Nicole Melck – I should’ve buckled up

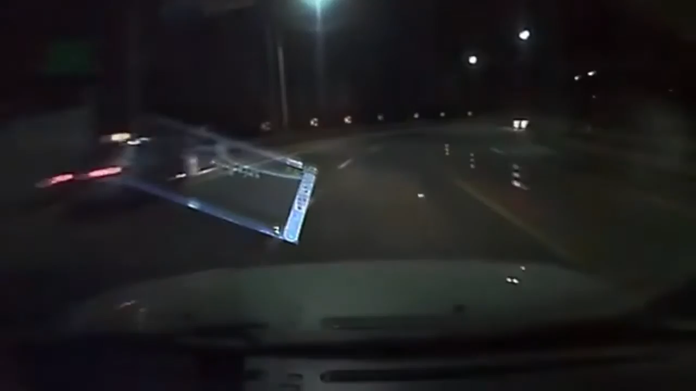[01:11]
and a car coming at quite a speed came, and we had a head-on collision.